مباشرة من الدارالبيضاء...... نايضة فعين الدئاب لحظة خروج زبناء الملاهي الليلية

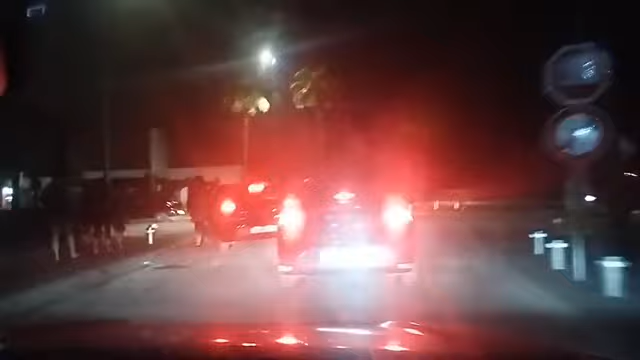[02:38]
كيف كتشوفوا نشوف تي في تتجول بمدينة الدار البيضاء، بالضبط منطقة عند الدياب.
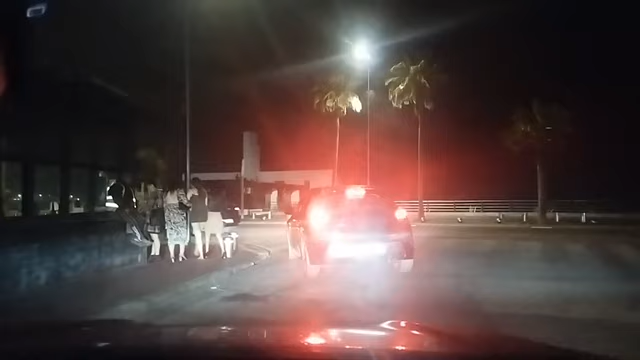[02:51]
نشوفوا ما يقع فيه عندنا الساعة تشير إلى حوالي 5 صباحا.
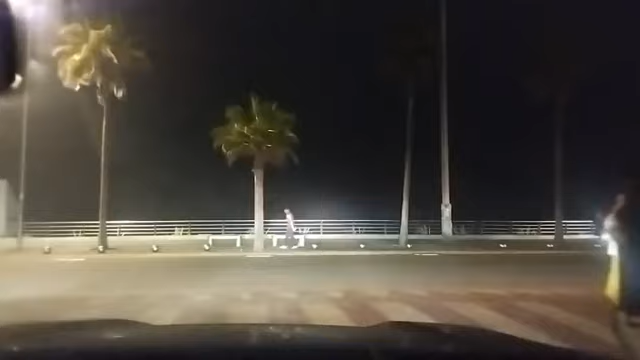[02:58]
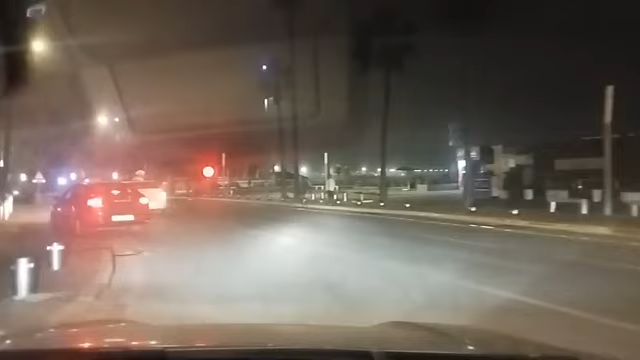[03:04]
نشوفوا ما يقع في هذا الأثناء الساعة تشير إلى 5 صباحا.
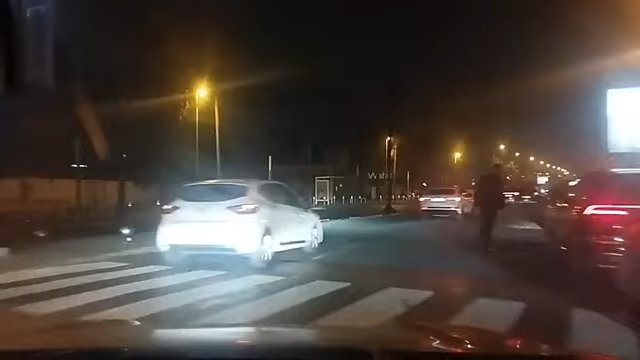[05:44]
زملاء الملاهي الليلية بمدينة الدار البيضاء الساعة تشير حوالي 5 صباحا. قم